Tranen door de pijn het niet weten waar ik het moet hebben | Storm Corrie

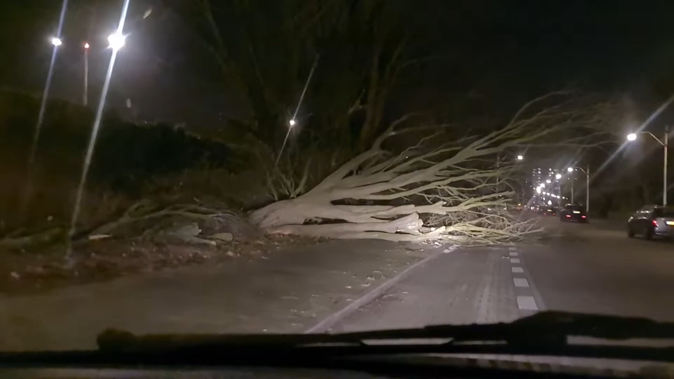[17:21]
Ja, dit is even een stukje natuurgeweld, ja. Man. En deze boom is dus op een Tesla gevallen. Ja, dit stuk waarschijnlijk hier. Dus heb het afgezet. Ja, klopt. Wel weer brandhout, maar ja, wat zonde van de boom. Ja, heel erg zonde, maar ja, dat is leven, hè.